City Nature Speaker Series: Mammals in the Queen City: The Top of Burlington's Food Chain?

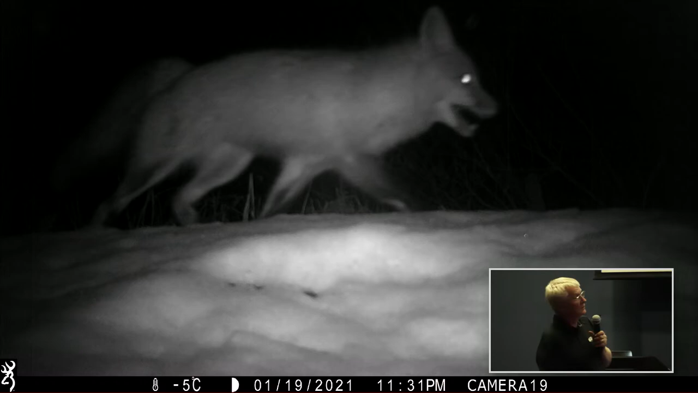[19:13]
the three common dogs that we have so yeah that's kind of fun isn't it uh kyle will lay out in the woods like literally lie
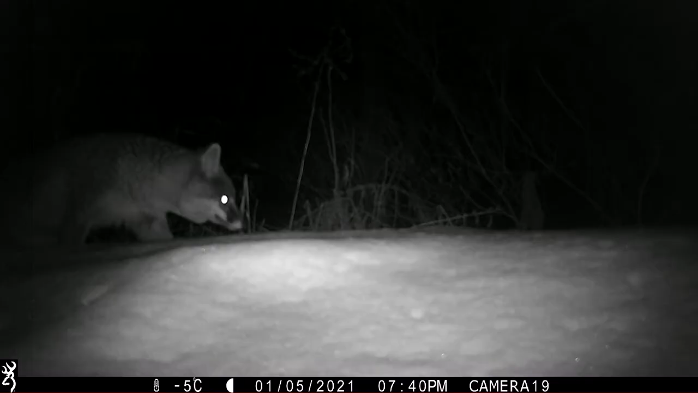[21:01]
and even with these lights here you know it isn't much better than that so you get a lot of fuzzy nighttime images so um the other video i have if you don't mind walter thank you i'm mackintosh
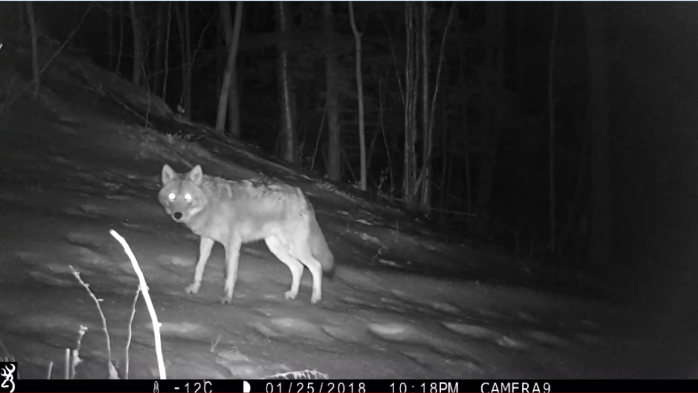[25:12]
the camera you know and uh i think they're cool looking animals so i have uh this is this is how they react to the cameras i was told when i started this i was talking to bill kilpatrick at uvm he said to me you're gonna have a hard time getting photographs of coyotes they're very very camera shy and this is a reaction from
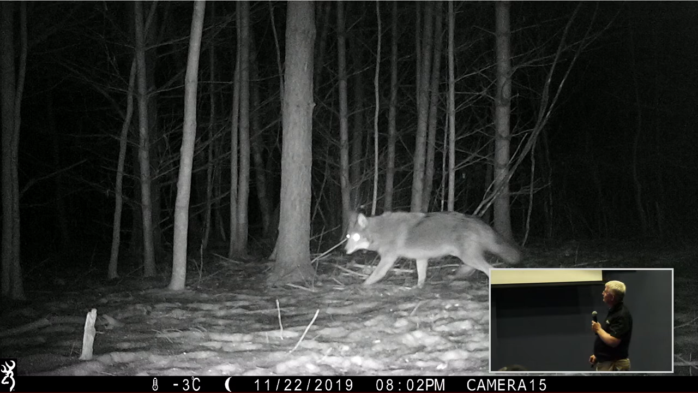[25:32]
a coyote that's never encountered a trail camera before and but what we've learned is that they
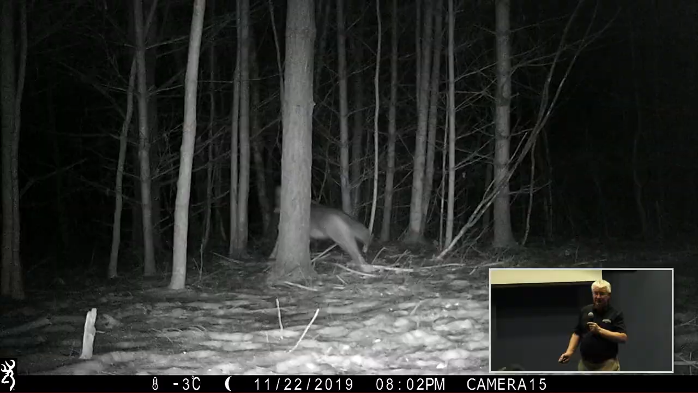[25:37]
habituate and so when we run cameras around the calendar at st mike's the animals
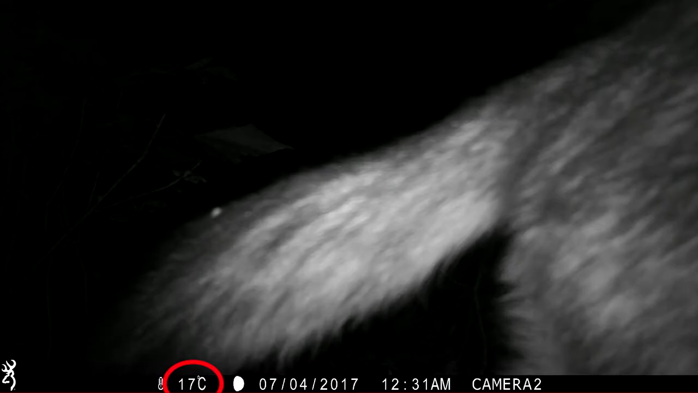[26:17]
coyotes that found found my camera strap
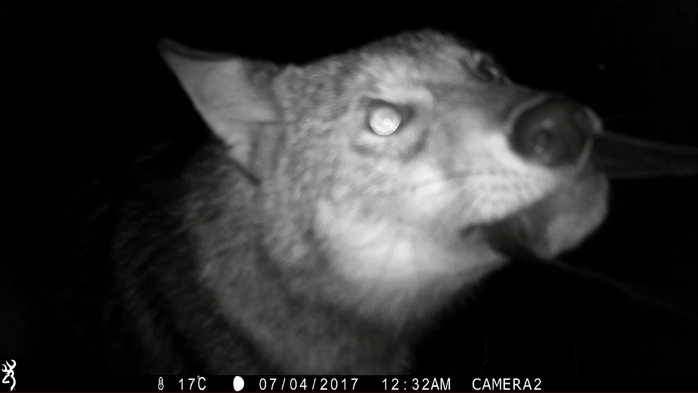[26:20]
and uh yeah you get the idea you can imagine how much fun my students have with this yes they're gathering data but once in a while they run into something like this these are this is the weed fabric we put down so that your photographs aren't a bunch of waving weeds
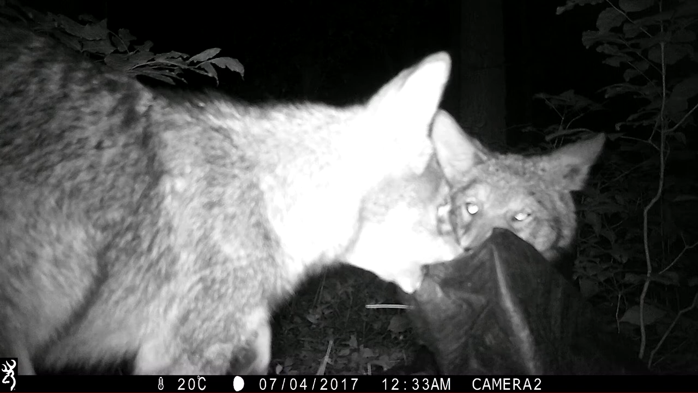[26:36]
so you know how could you not love these animals huh so but my my good and then yeah the next day alicia or not alicia alissa
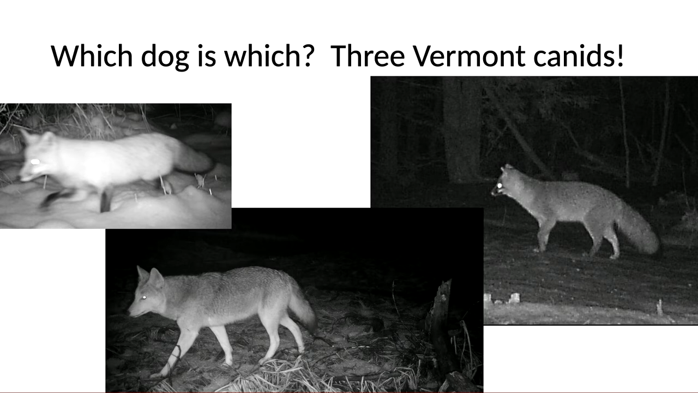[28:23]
you know this is what you're mostly going to get black and white pictures so you've got to look at the features i won't spend long on this because i've got better slides for that coming so here is a daytime gray fox
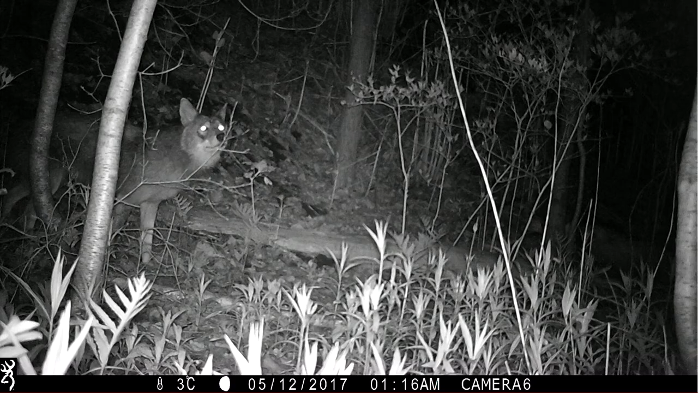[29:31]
gray fox there we go coyote there somewhere
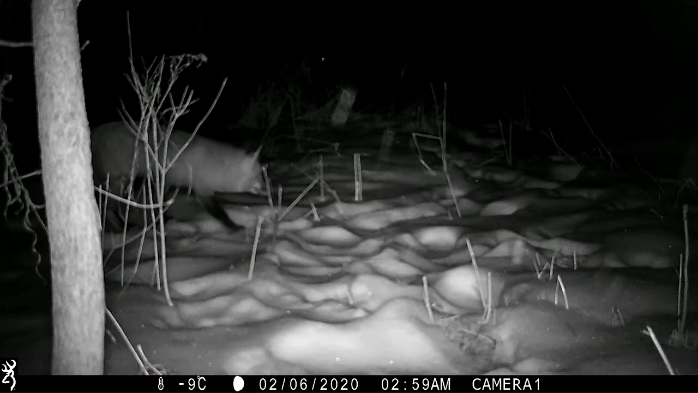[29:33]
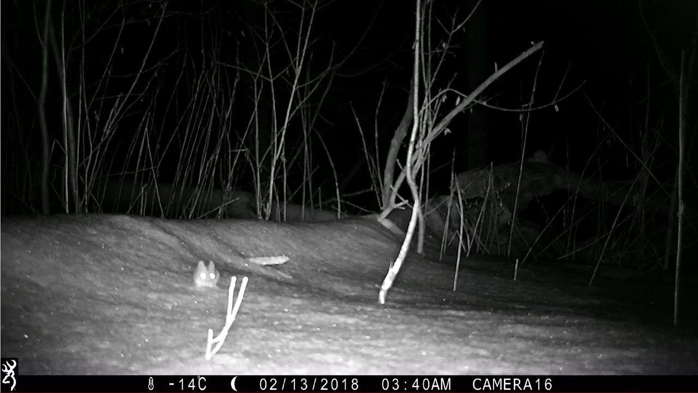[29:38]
any ideas
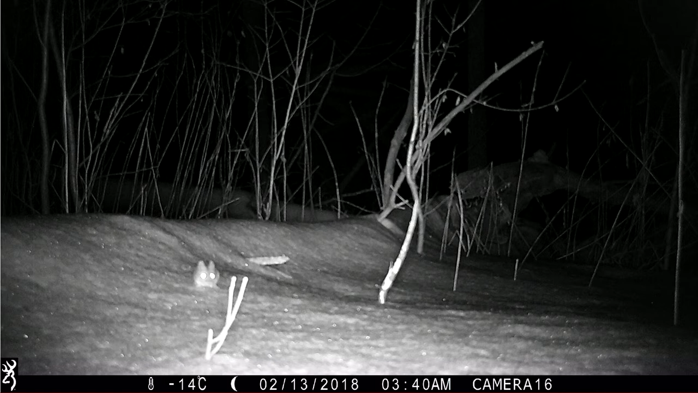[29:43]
i have no idea what that bloody thing is i was hoping some of you will tell me it came in on i usually we get five frames in a row this thing came in on a single frame and was gone in the next frame without even a footprint left behind
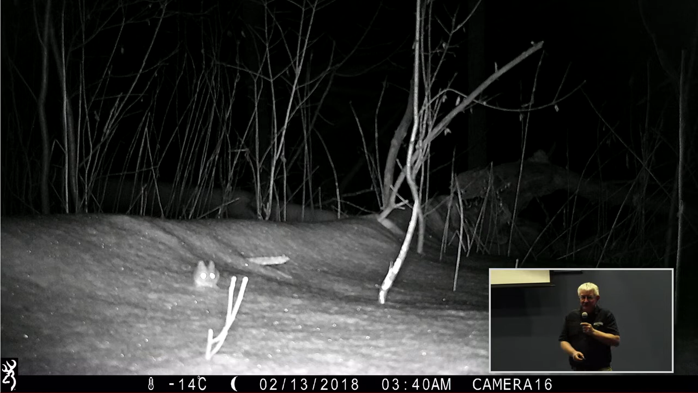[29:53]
so i think it's a mouse but um it's it's got big ears and big really big eyes so i can't eliminate the flying squirrels who knows all right highways okay this got my attention
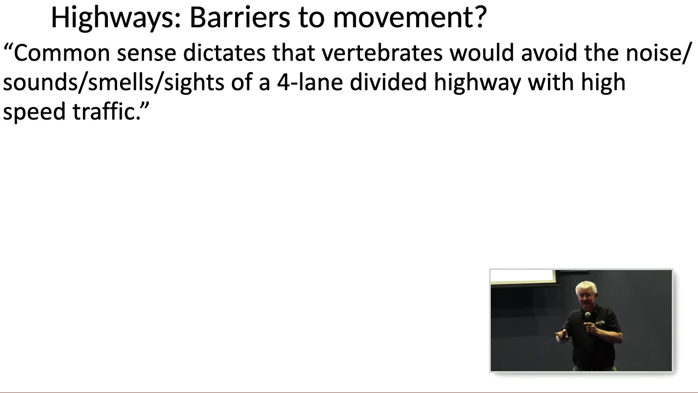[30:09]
my local representative uh sent me a what do you think of this report and this is the line common sense dictates that vertebrates would avoid the noises sound sights and smells of a four-lane divided highway with
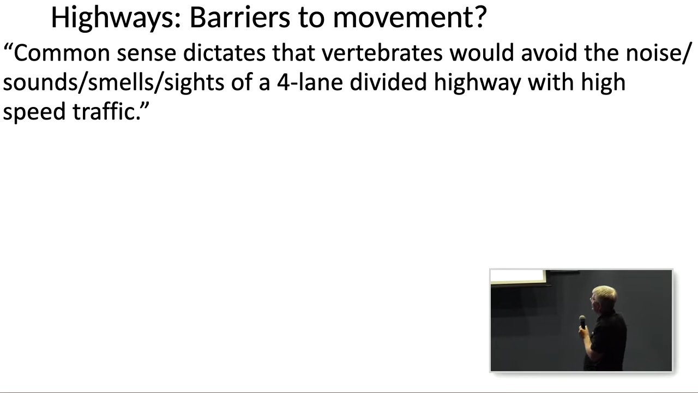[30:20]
high speed traffic right and i was thinking i don't really think so so you know mammals don't read the reports and i have lots of pictures of animals
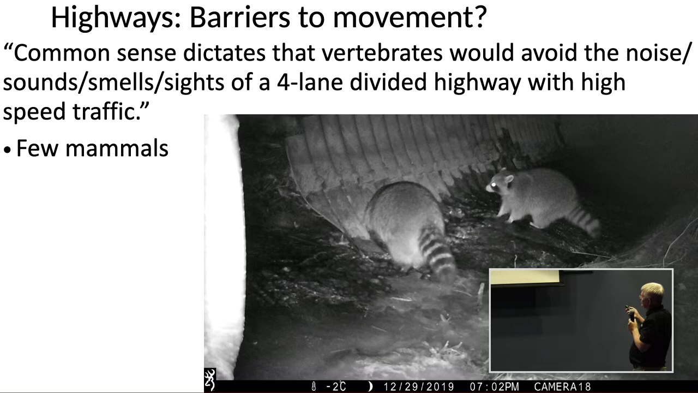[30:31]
going under any culvert i show you tonight is under i-89 it's the busiest highway we have so raccoons treated like a super highway it's a way to get under the highway and back again without getting killed right
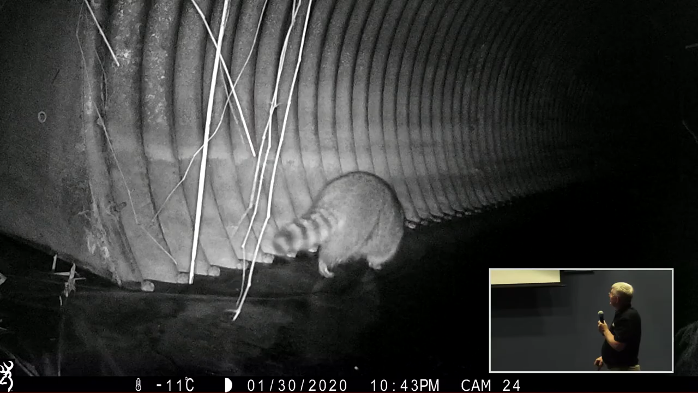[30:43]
and i could literally could do a whole night just showing you cool pictures of raccoons walking you know this this is centennial woods we put it i wanted to